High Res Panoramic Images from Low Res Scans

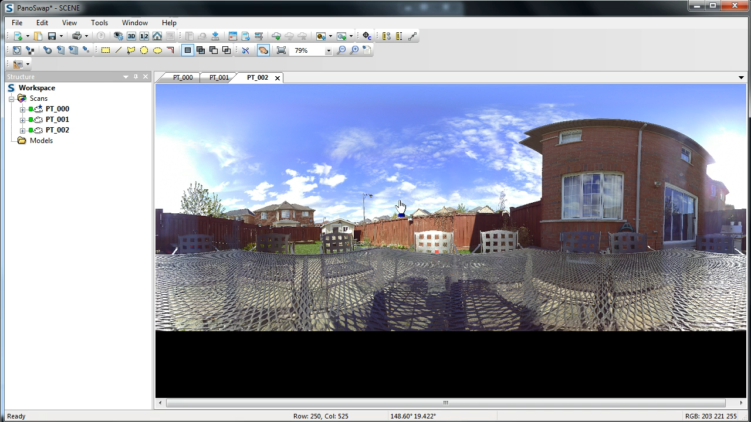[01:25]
And then the third one is an outdoor scan, also at the lowest resolution, one thirty-second, and I'll show you what I'm talking about. So, let me go back to the first one. So, this was a one-to-one scan, and I'm going to right-click on this, go to the properties,
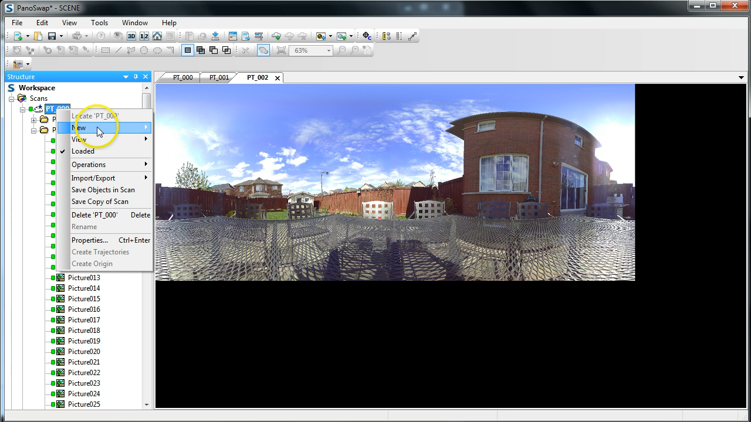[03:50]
So, if it's a scan that you want to keep the photos, you can create a new folder and then just copy them in. And, I mean, it's not that hard to do. Just right-click, go to New, and go to Folder. Call the folder whatever you want. And, then just shift-click the pictures. Shift-click to select them all. And, then, Control-click and drag them to Photos Back. And, they'll just, I'm not going to do it, but it'll just go in there. Okay. Now, I obviously screwed something up here because I've got another set of pictures here. But, it doesn't matter. I'm going to delete these anyway. So, what you need to do now is go into the Pictures folder of the high-res scan and delete out all those photographs.
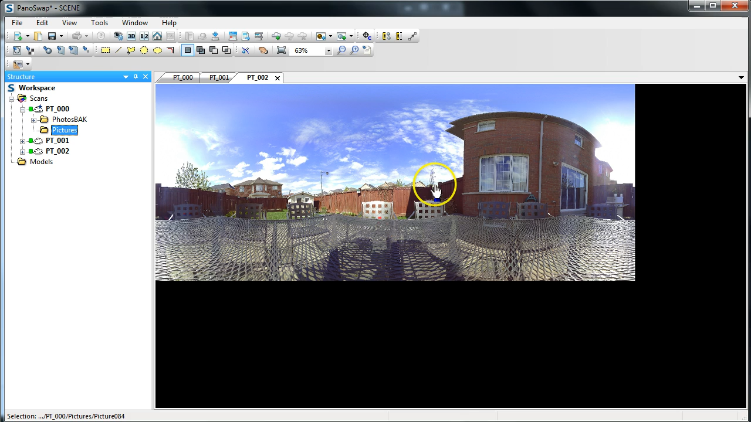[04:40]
I'm going to take the outdoor, this PT-002. And, let's say I want a high-resolution scan. Excuse me. A high-resolution panoramic image of this outdoor scene. And, I'll show you that it's actually not all that high-resolution here.